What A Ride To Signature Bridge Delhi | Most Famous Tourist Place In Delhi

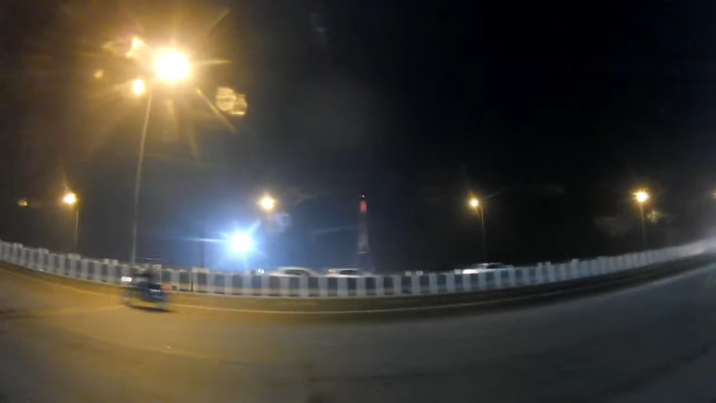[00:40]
सिगनेचर ब्रिज हमारे सामने है और कितना सुन्दर लग रहा है उपर ग्लास का हाउज है बहुत ही ब्यूटिफुल दोस्तों क्या बता हूं मैं आपको क्या गजब का दन था दिल्ली वालों के लिए दिन बहुत इंपोर्टेंट होता है पांस सालों में एक बार
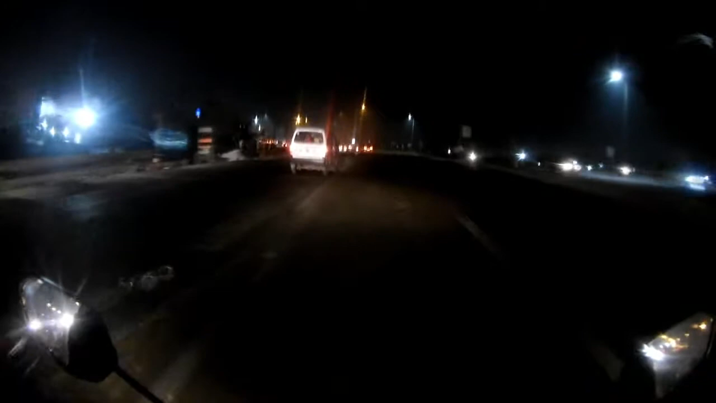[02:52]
भूब करता हूँ आप लोग उन्जॉइ कर रहे हैं वीडियो को और दिल्ली की सड़के देख रहे होंगे यह अभी विल्कुल नई बना है यह हाईवे जो करनाल बाइपास की तरफ जा रहा है
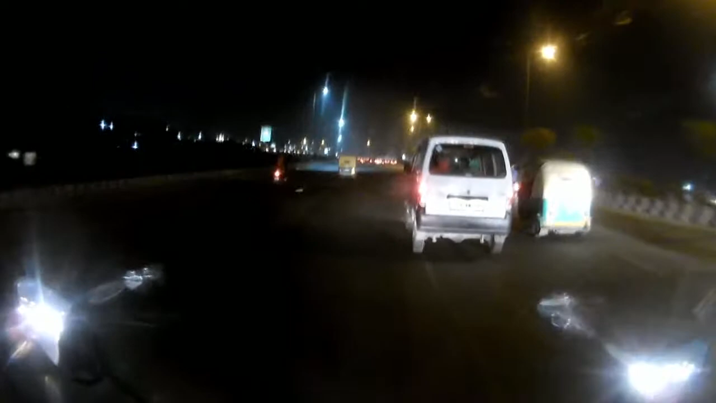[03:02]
और दिल्ली में इस साल अगर कोई बहतरीन काम हुआ है तो दोंगी काम है सिमनेचर ब्रिज जो भी आपको मैंने स्ट्रीन पर दिखाया और दूसरा यह जो रोड आप दिख रहे हैं इस पूरी रोड पर नॉन स्टॉप एलिवेटिड बनाए गए है
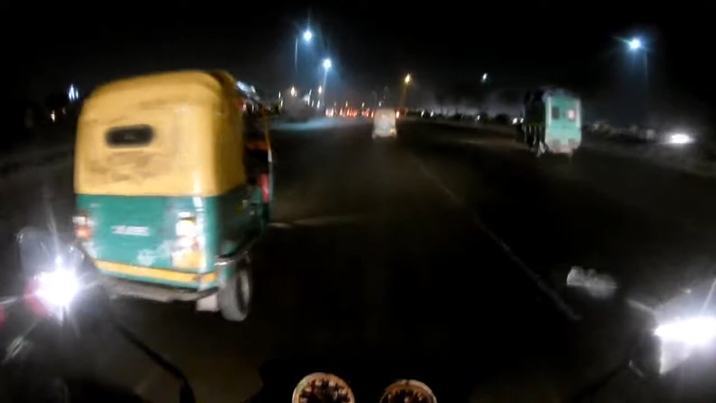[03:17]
जब भी आप किसी चुराय से गुदरेंगे तो उसके अपर एलिवेटिड लाइवर बना दिये गए हैं जस्ट लाइक गुर्गामा हाईवे किसी भी चुराय पर रुखना नहीं पड़ता नॉन स्टॉप आप चलते चले जाईए और ये देखे बीज में ये लटकते वे हैंगडिंग
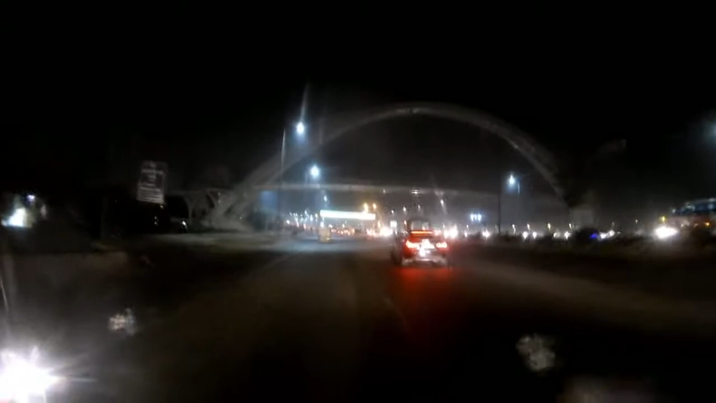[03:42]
क्रॉस ब्रिज बहुत भी जबरदस्ट बनाए गए है
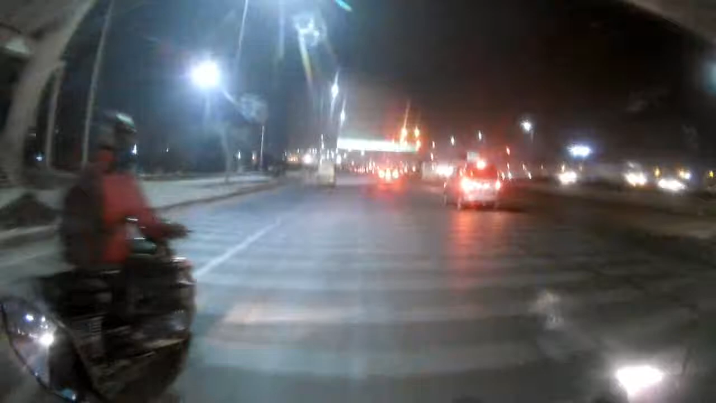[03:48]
रेड लाइट हो गई है दोस्तों रुखना ज़रूरी